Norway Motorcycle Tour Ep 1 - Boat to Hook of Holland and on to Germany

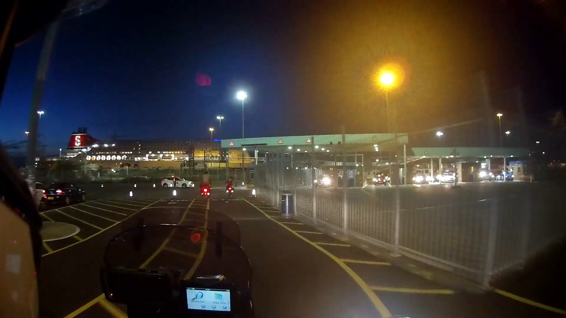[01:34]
so we're going to show you going onto the boat we've never been on this boat before so this one's quite exciting for us
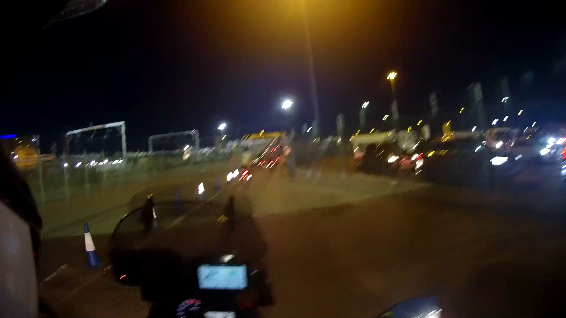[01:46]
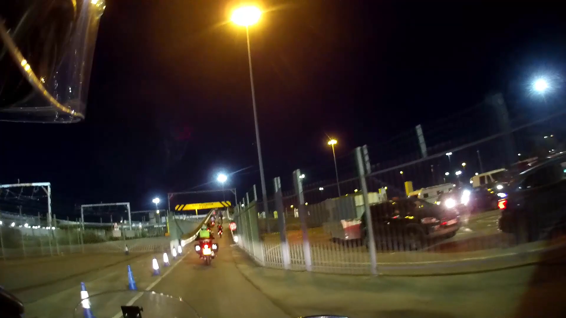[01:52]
and i'm glad we're not having to do what these poor buggers in front are having to do